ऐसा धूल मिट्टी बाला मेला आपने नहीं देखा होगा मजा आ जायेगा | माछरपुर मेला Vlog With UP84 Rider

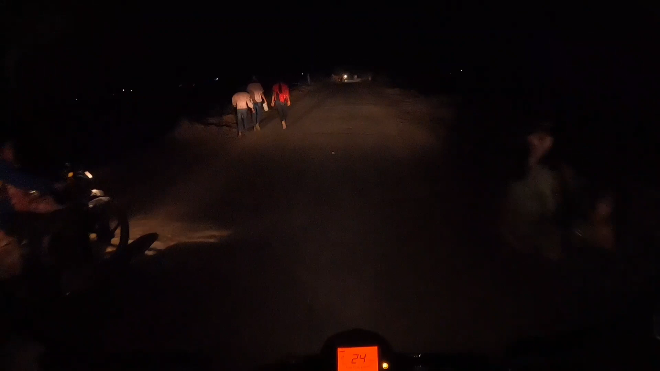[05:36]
देखो भाई मेला वाले जा रहे हैं सारे के सारे, देख देख के मेला कम लग रहा है, धूल ज्यादा थी।